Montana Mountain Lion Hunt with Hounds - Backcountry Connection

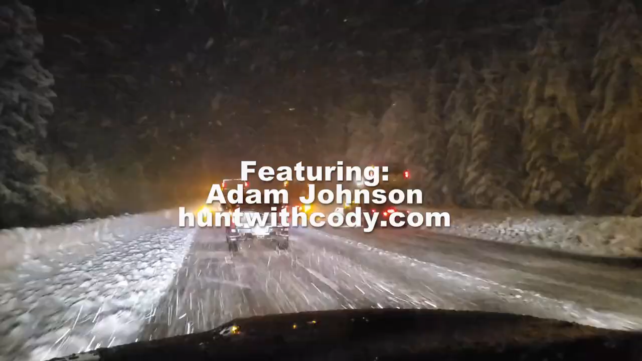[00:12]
Got a convoy of snow plows about two hours into my trip. It's coming down.